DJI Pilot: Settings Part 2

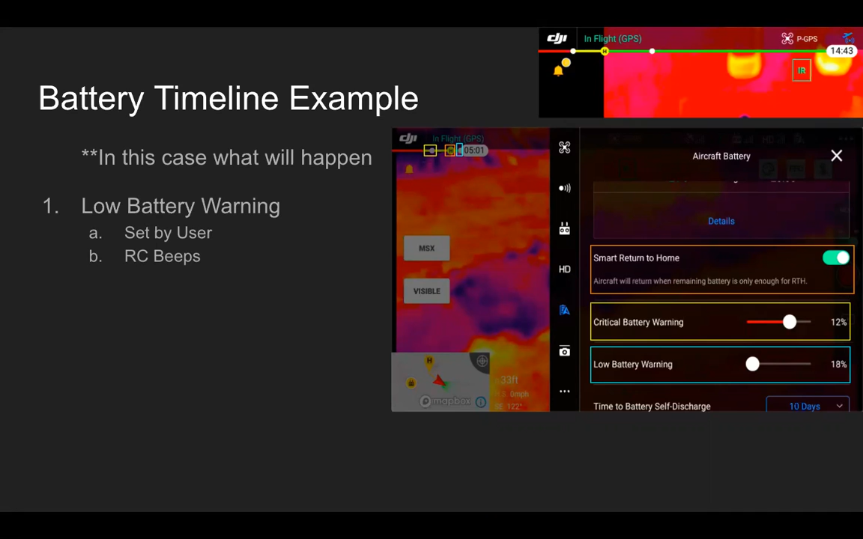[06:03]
So first off, a low battery warning, this is going to be set by user and the RC is going to beep, beep, beep, basically just like heads up, the low battery warning that you set is starting to go off. Smart return to home is determined by the drone software, based on how far away it is, what your return to home altitude is, it's saying, all right, at this point, we need to return to home to make sure we land with sufficient battery life. So critical battery warning, once again, set by the user, and the RC is going to start beeping faster, beep, beep, beep, I could just be the RC myself. And then finally, low battery aircraft landing.
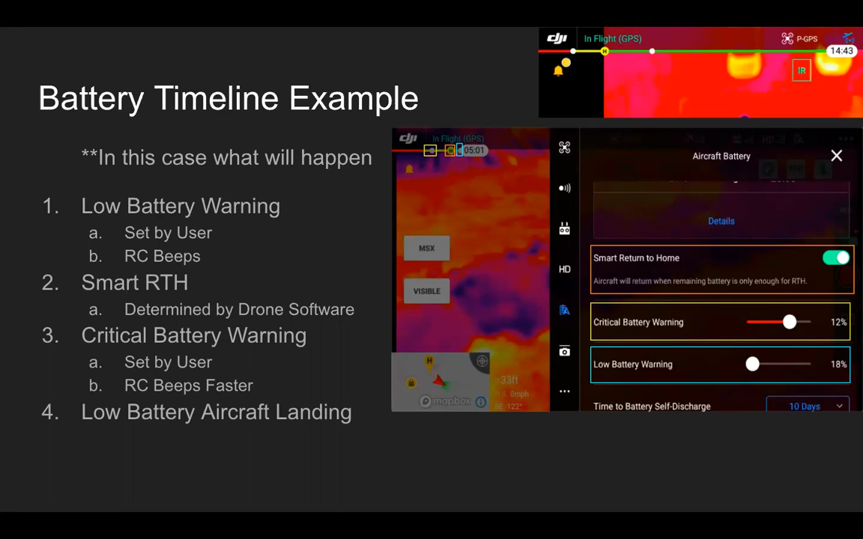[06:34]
So this isn't something you can set, basically, the drone's just like, I don't got anything left in the tank, I'm coming down. So it's going to start descending, you do have some control over the aircraft, I could do reference user manual in that regard, specifically for battery landings and whatnot. But ultimately, the aircraft is coming down, it's going to land,
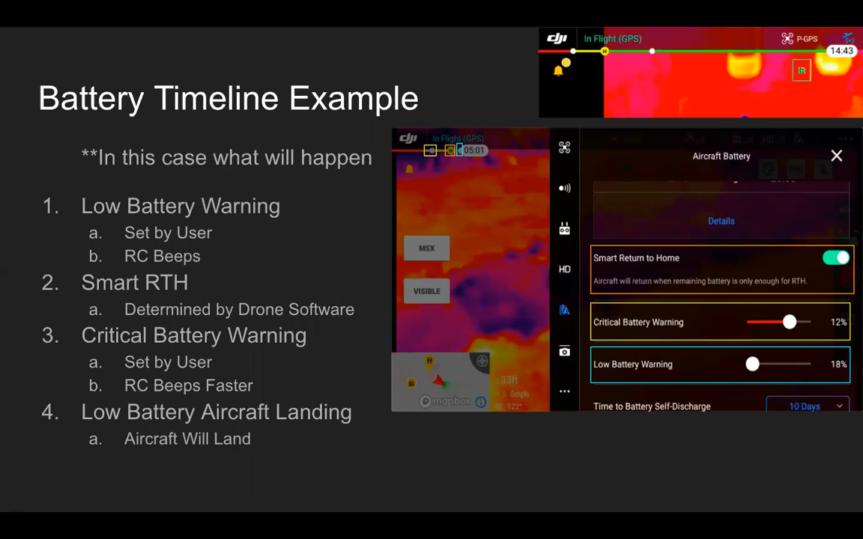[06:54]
because the battery is so low. So just how this looks in the app, you can see first one being the low battery warning, it says low battery, and the status bar on the top.
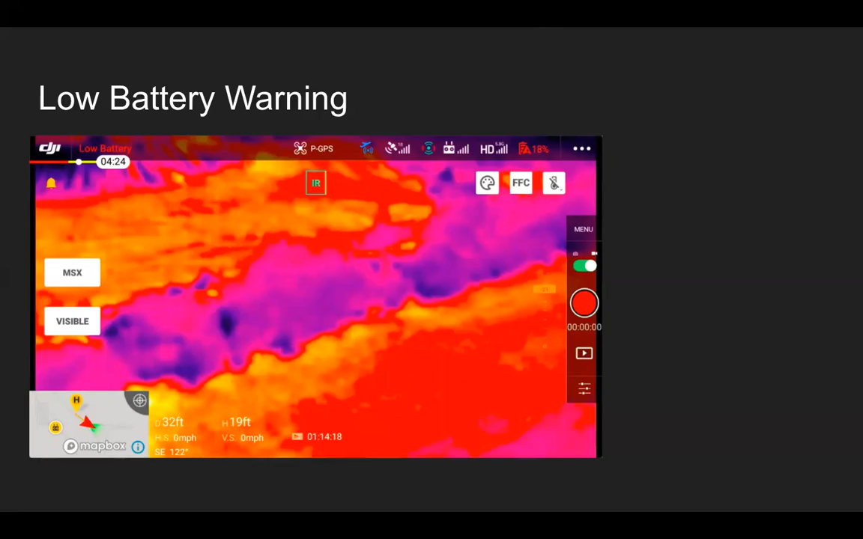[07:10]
Then it goes to smart return to home, it pops up saying aircrafts going to return home in 10 seconds, and that 10 is going to start counting down.
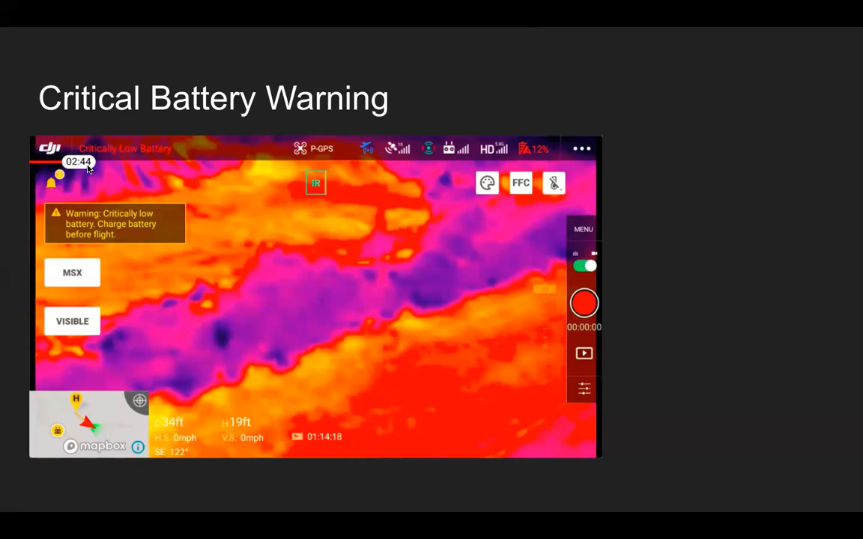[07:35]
we have a critical battery warning that we set.